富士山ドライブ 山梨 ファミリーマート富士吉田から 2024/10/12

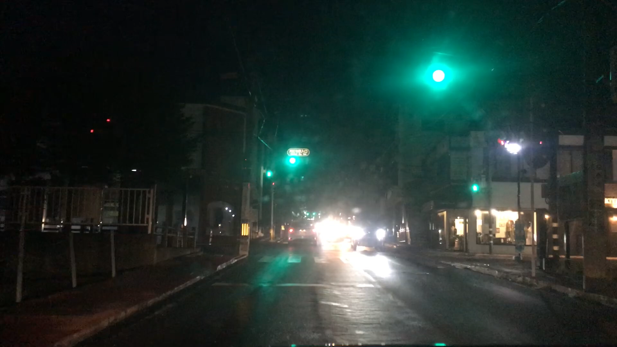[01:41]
実際の標識や交通規則 に従 って運転してください。およそ900メートル花鳥居の右方向です。 ここ街灯つかねえのこれ。 もうつけようよね。余計にさ、なんかお化け商店街みたいになっちゃった。 なんだこれ。右回るらしい。